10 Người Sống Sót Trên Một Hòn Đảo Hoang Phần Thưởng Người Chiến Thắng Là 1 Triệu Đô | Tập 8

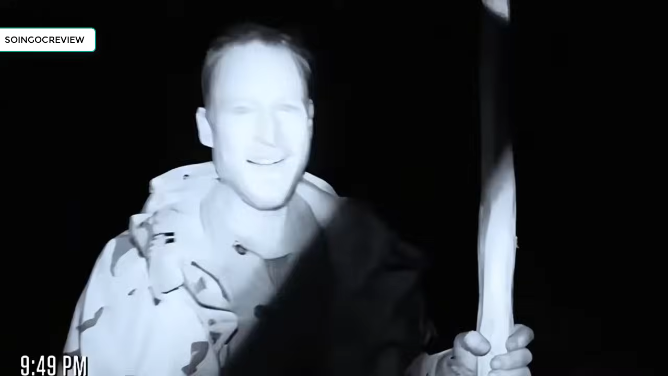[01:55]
Anh ấy đã thành công, tình hình chiến đấu lúc đó là như thế này.
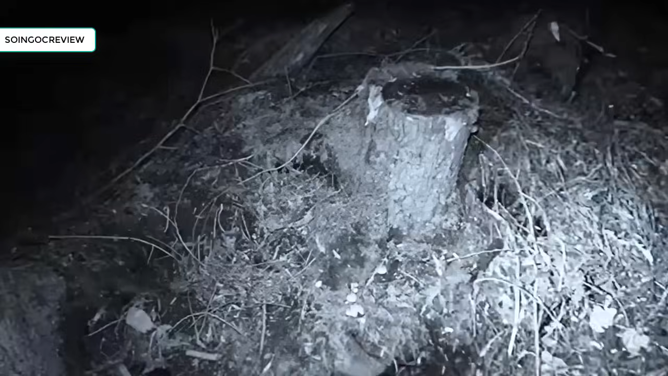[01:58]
Nó đã chạy trốn vào gốc cây kia, tôi nhanh chóng lấy ngọn giáo này và chọc vào.
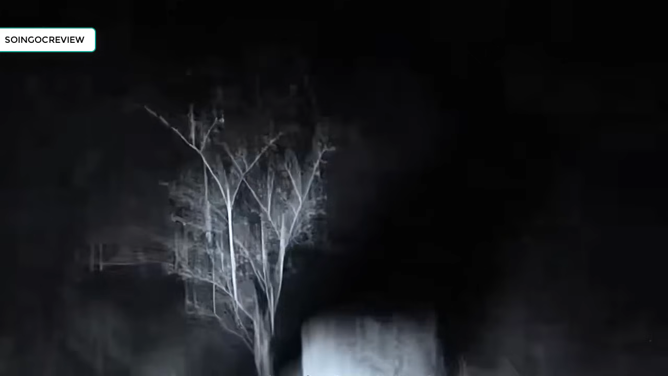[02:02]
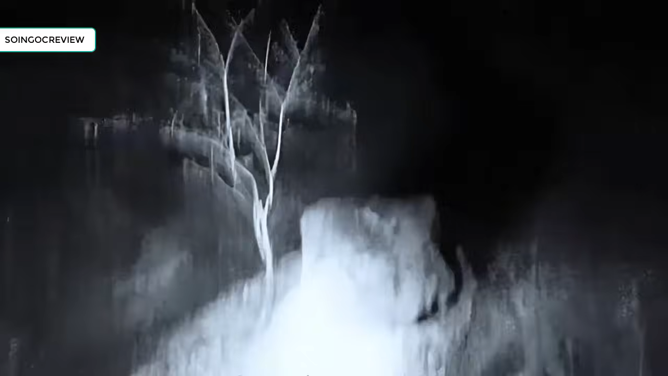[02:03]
Cuối cùng tôi tiễn nó bằng một con dao.
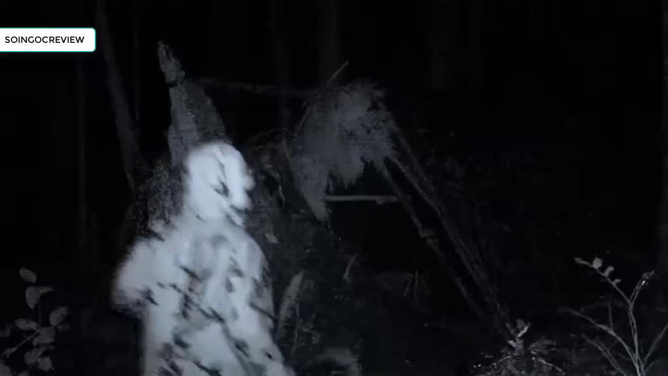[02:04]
Đó là một đêm chiến đấu giữa anh và lũ chuột.
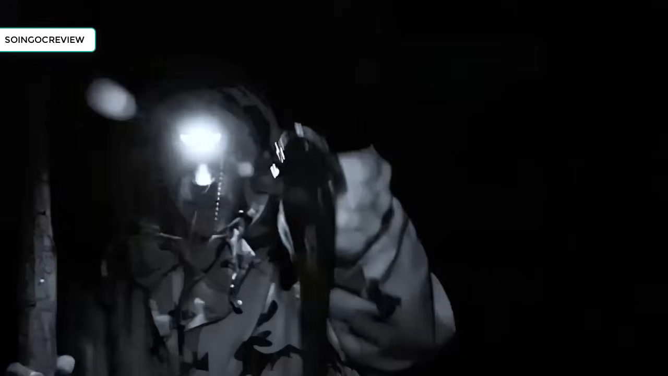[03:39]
Không ngờ chiếc lưới cuối cùng cũng mở. Anh không chỉ câu được một con cá đồ to kỳ lạ.
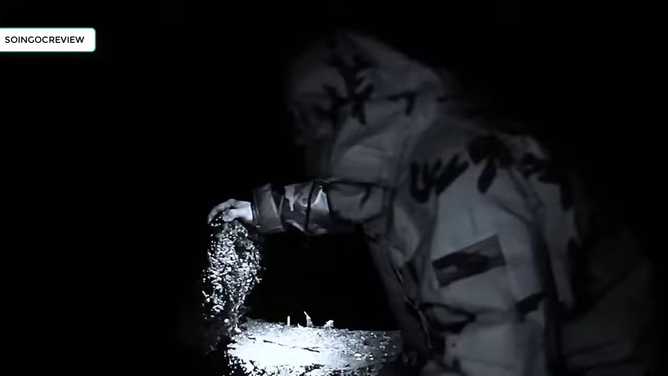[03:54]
Cuối cùng My cũng có kết cục này. Sau khi sắp xếp lại bẫy.
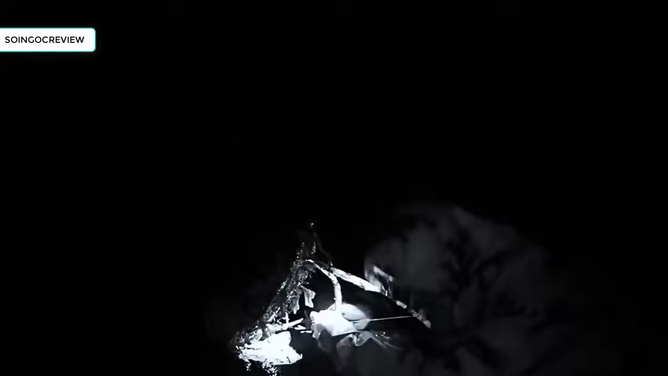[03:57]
Anh hào hứng quay lại xử lý đồ ăn. Không ngờ anh ấy vừa làm thịt chuột.
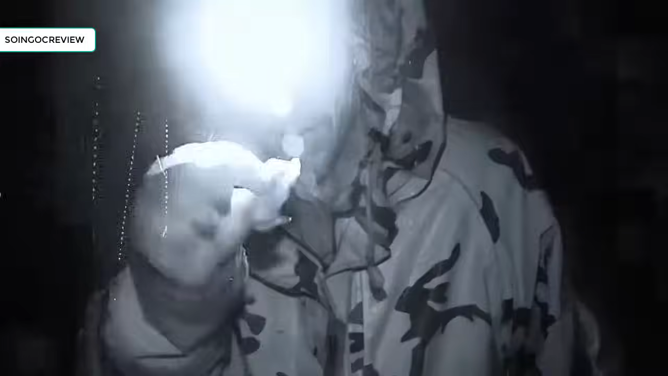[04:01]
Âm thanh từ bẫy được kích hoạt lần nữa phát ra.